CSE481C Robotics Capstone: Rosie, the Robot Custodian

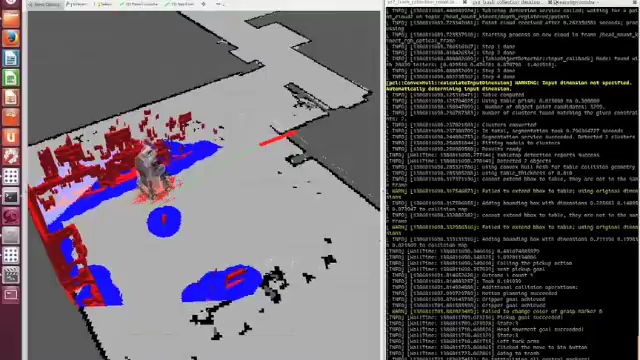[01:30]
If Rosie finds trash, she will position herself adjacent.
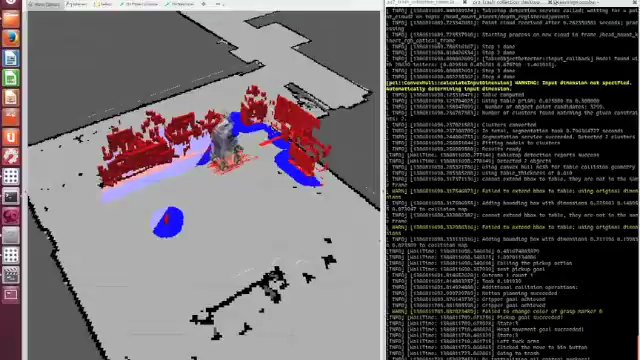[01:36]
Upon picking up, Rosie will navigate to the predetermined trash location.
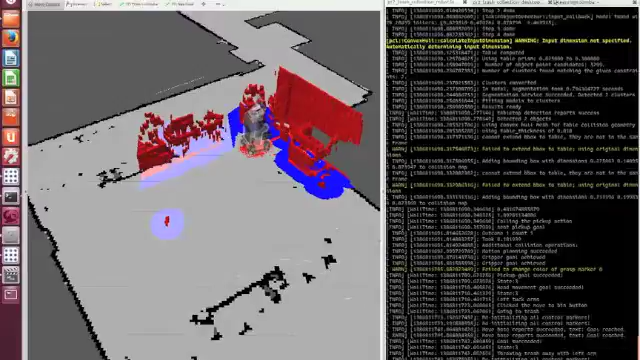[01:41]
Navigation is accomplished using obstacle-aware 2D NAV goals, allowing for movement while avoiding collisions.